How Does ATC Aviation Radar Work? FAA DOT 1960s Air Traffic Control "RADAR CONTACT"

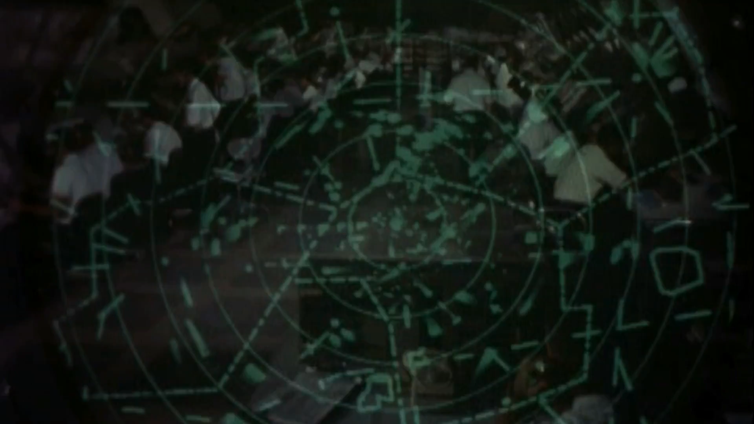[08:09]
For example, air route surveillance radars, ARSRs, which monitor in-route aircraft,
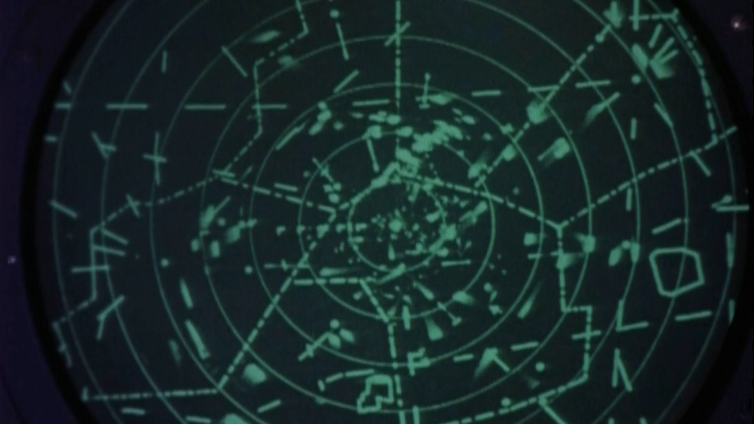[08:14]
have to see further than terminal radars.
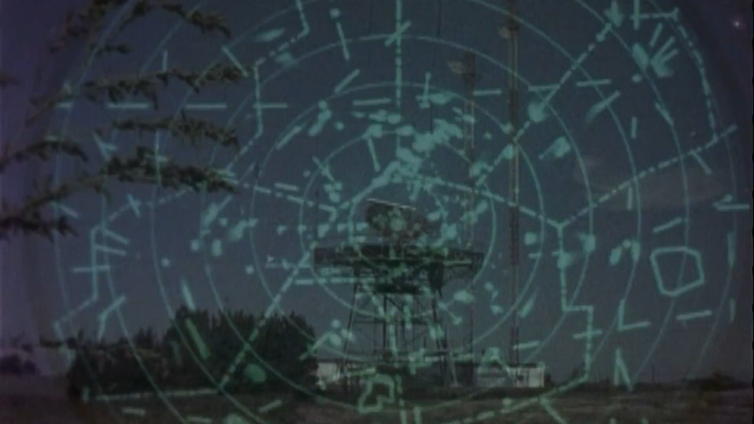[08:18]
Therefore, the ARSR antennas rotate slowly, allowing more time to detect aircraft at longer distances.
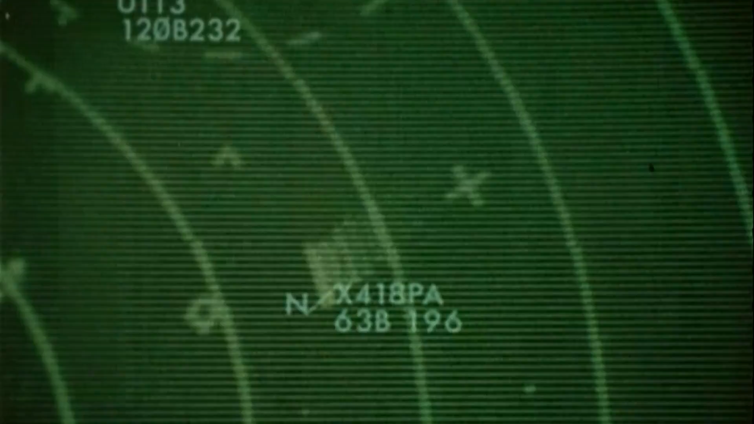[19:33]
and automatically displays flight information using numbers, letters, and symbols that associate with the aircraft's target on the controller's scope. Automatic altitude reporting capability adds a new dimension to the information available to the controller. Atlanta Flight Service. Automatic readout of an aircraft's altimeter enables
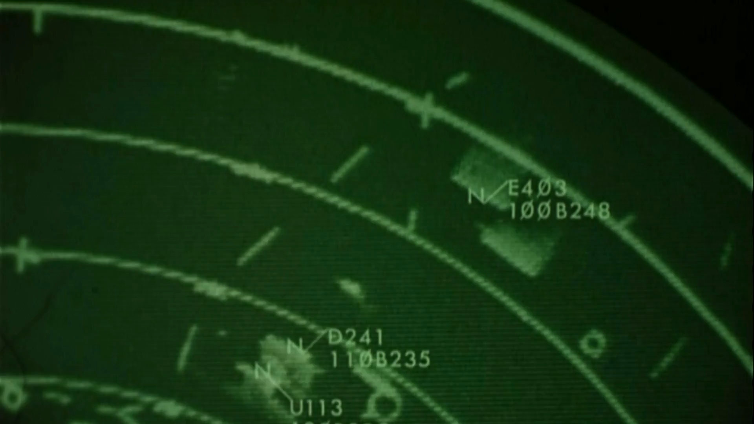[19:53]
the controller to monitor the altitude of properly equipped aircraft.
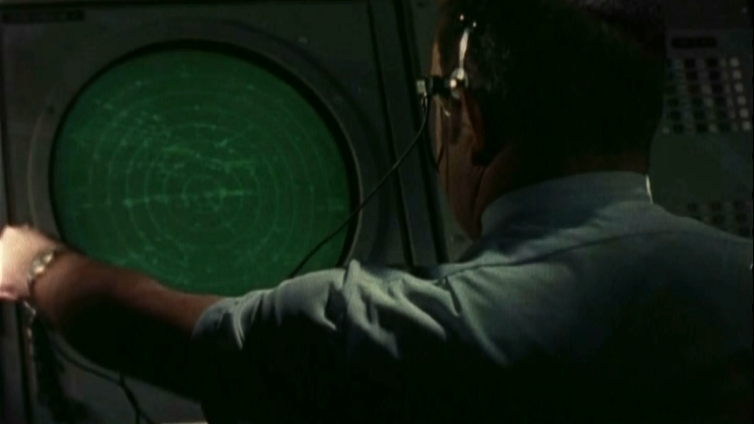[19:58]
This reduces time-consuming voice communications and increases the efficiency of the system.